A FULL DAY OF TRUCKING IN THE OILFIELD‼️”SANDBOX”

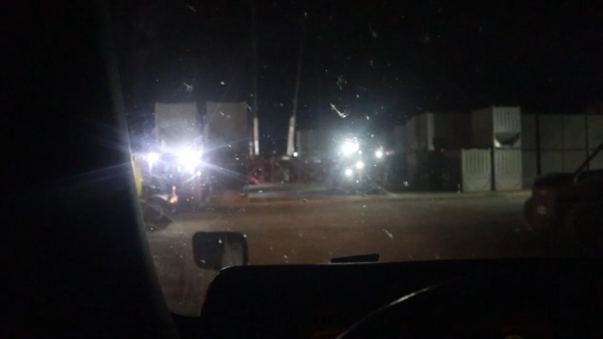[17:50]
basically it these uh linkers hazards driving me crazy but uh yeah so i gotta do that right there and we got some more people behind see like 30 trucks later yeah man i just i'm in disbelief but i'm talking about oh i know some people probably got more that got more experience than me watching this video it's probably like man kid you ain't seen a half of it and i heard people waiting a lot longer too i heard people waiting like 12 hours something like that so i already know but uh yeah man this is the oil field
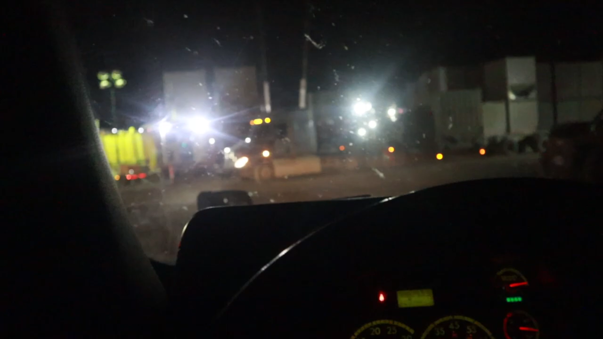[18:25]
so you want to come out here they got them back or whatever so if you want to come out here in the oil field
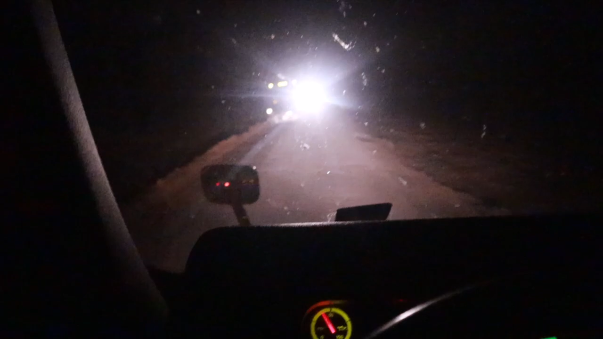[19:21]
it's how narrow the road is i don't know if y'all can really tell but i'm on the dirt i'm on the grass on that side that's how close we are these are the terrains you're gonna have to drive in when you come out here to the oil field might be sandy it might be dusty it might be muddy but you know it is what it is we got to do what we got to do to get the job done so uh
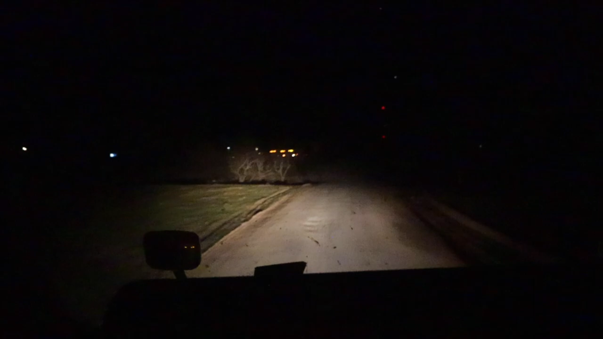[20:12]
rough and rugged out here a lot of people throw you out to the woods to learn everything on your own but i guess i'll talk about that here when i stop at the fuel stop so yeah man hope you enjoyed this video so far you have been
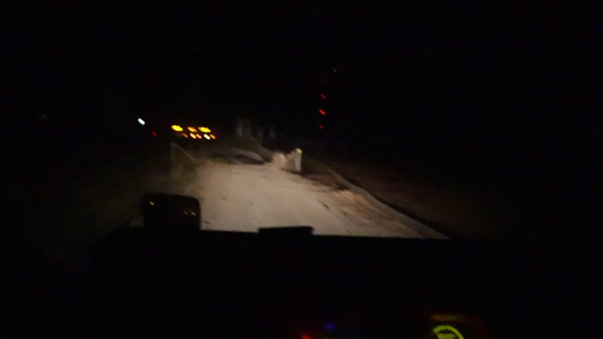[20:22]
sticking around this whole time see you at the truck stop man y'all see man y'all see i ain't lying look at that oh yeah
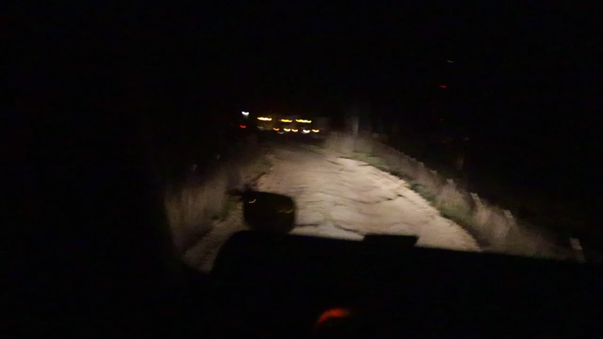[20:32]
man so i'll get back at y'all in a few minutes oh oh oh yeah man we we in there for real look at that i'm telling y'all terrain is crazy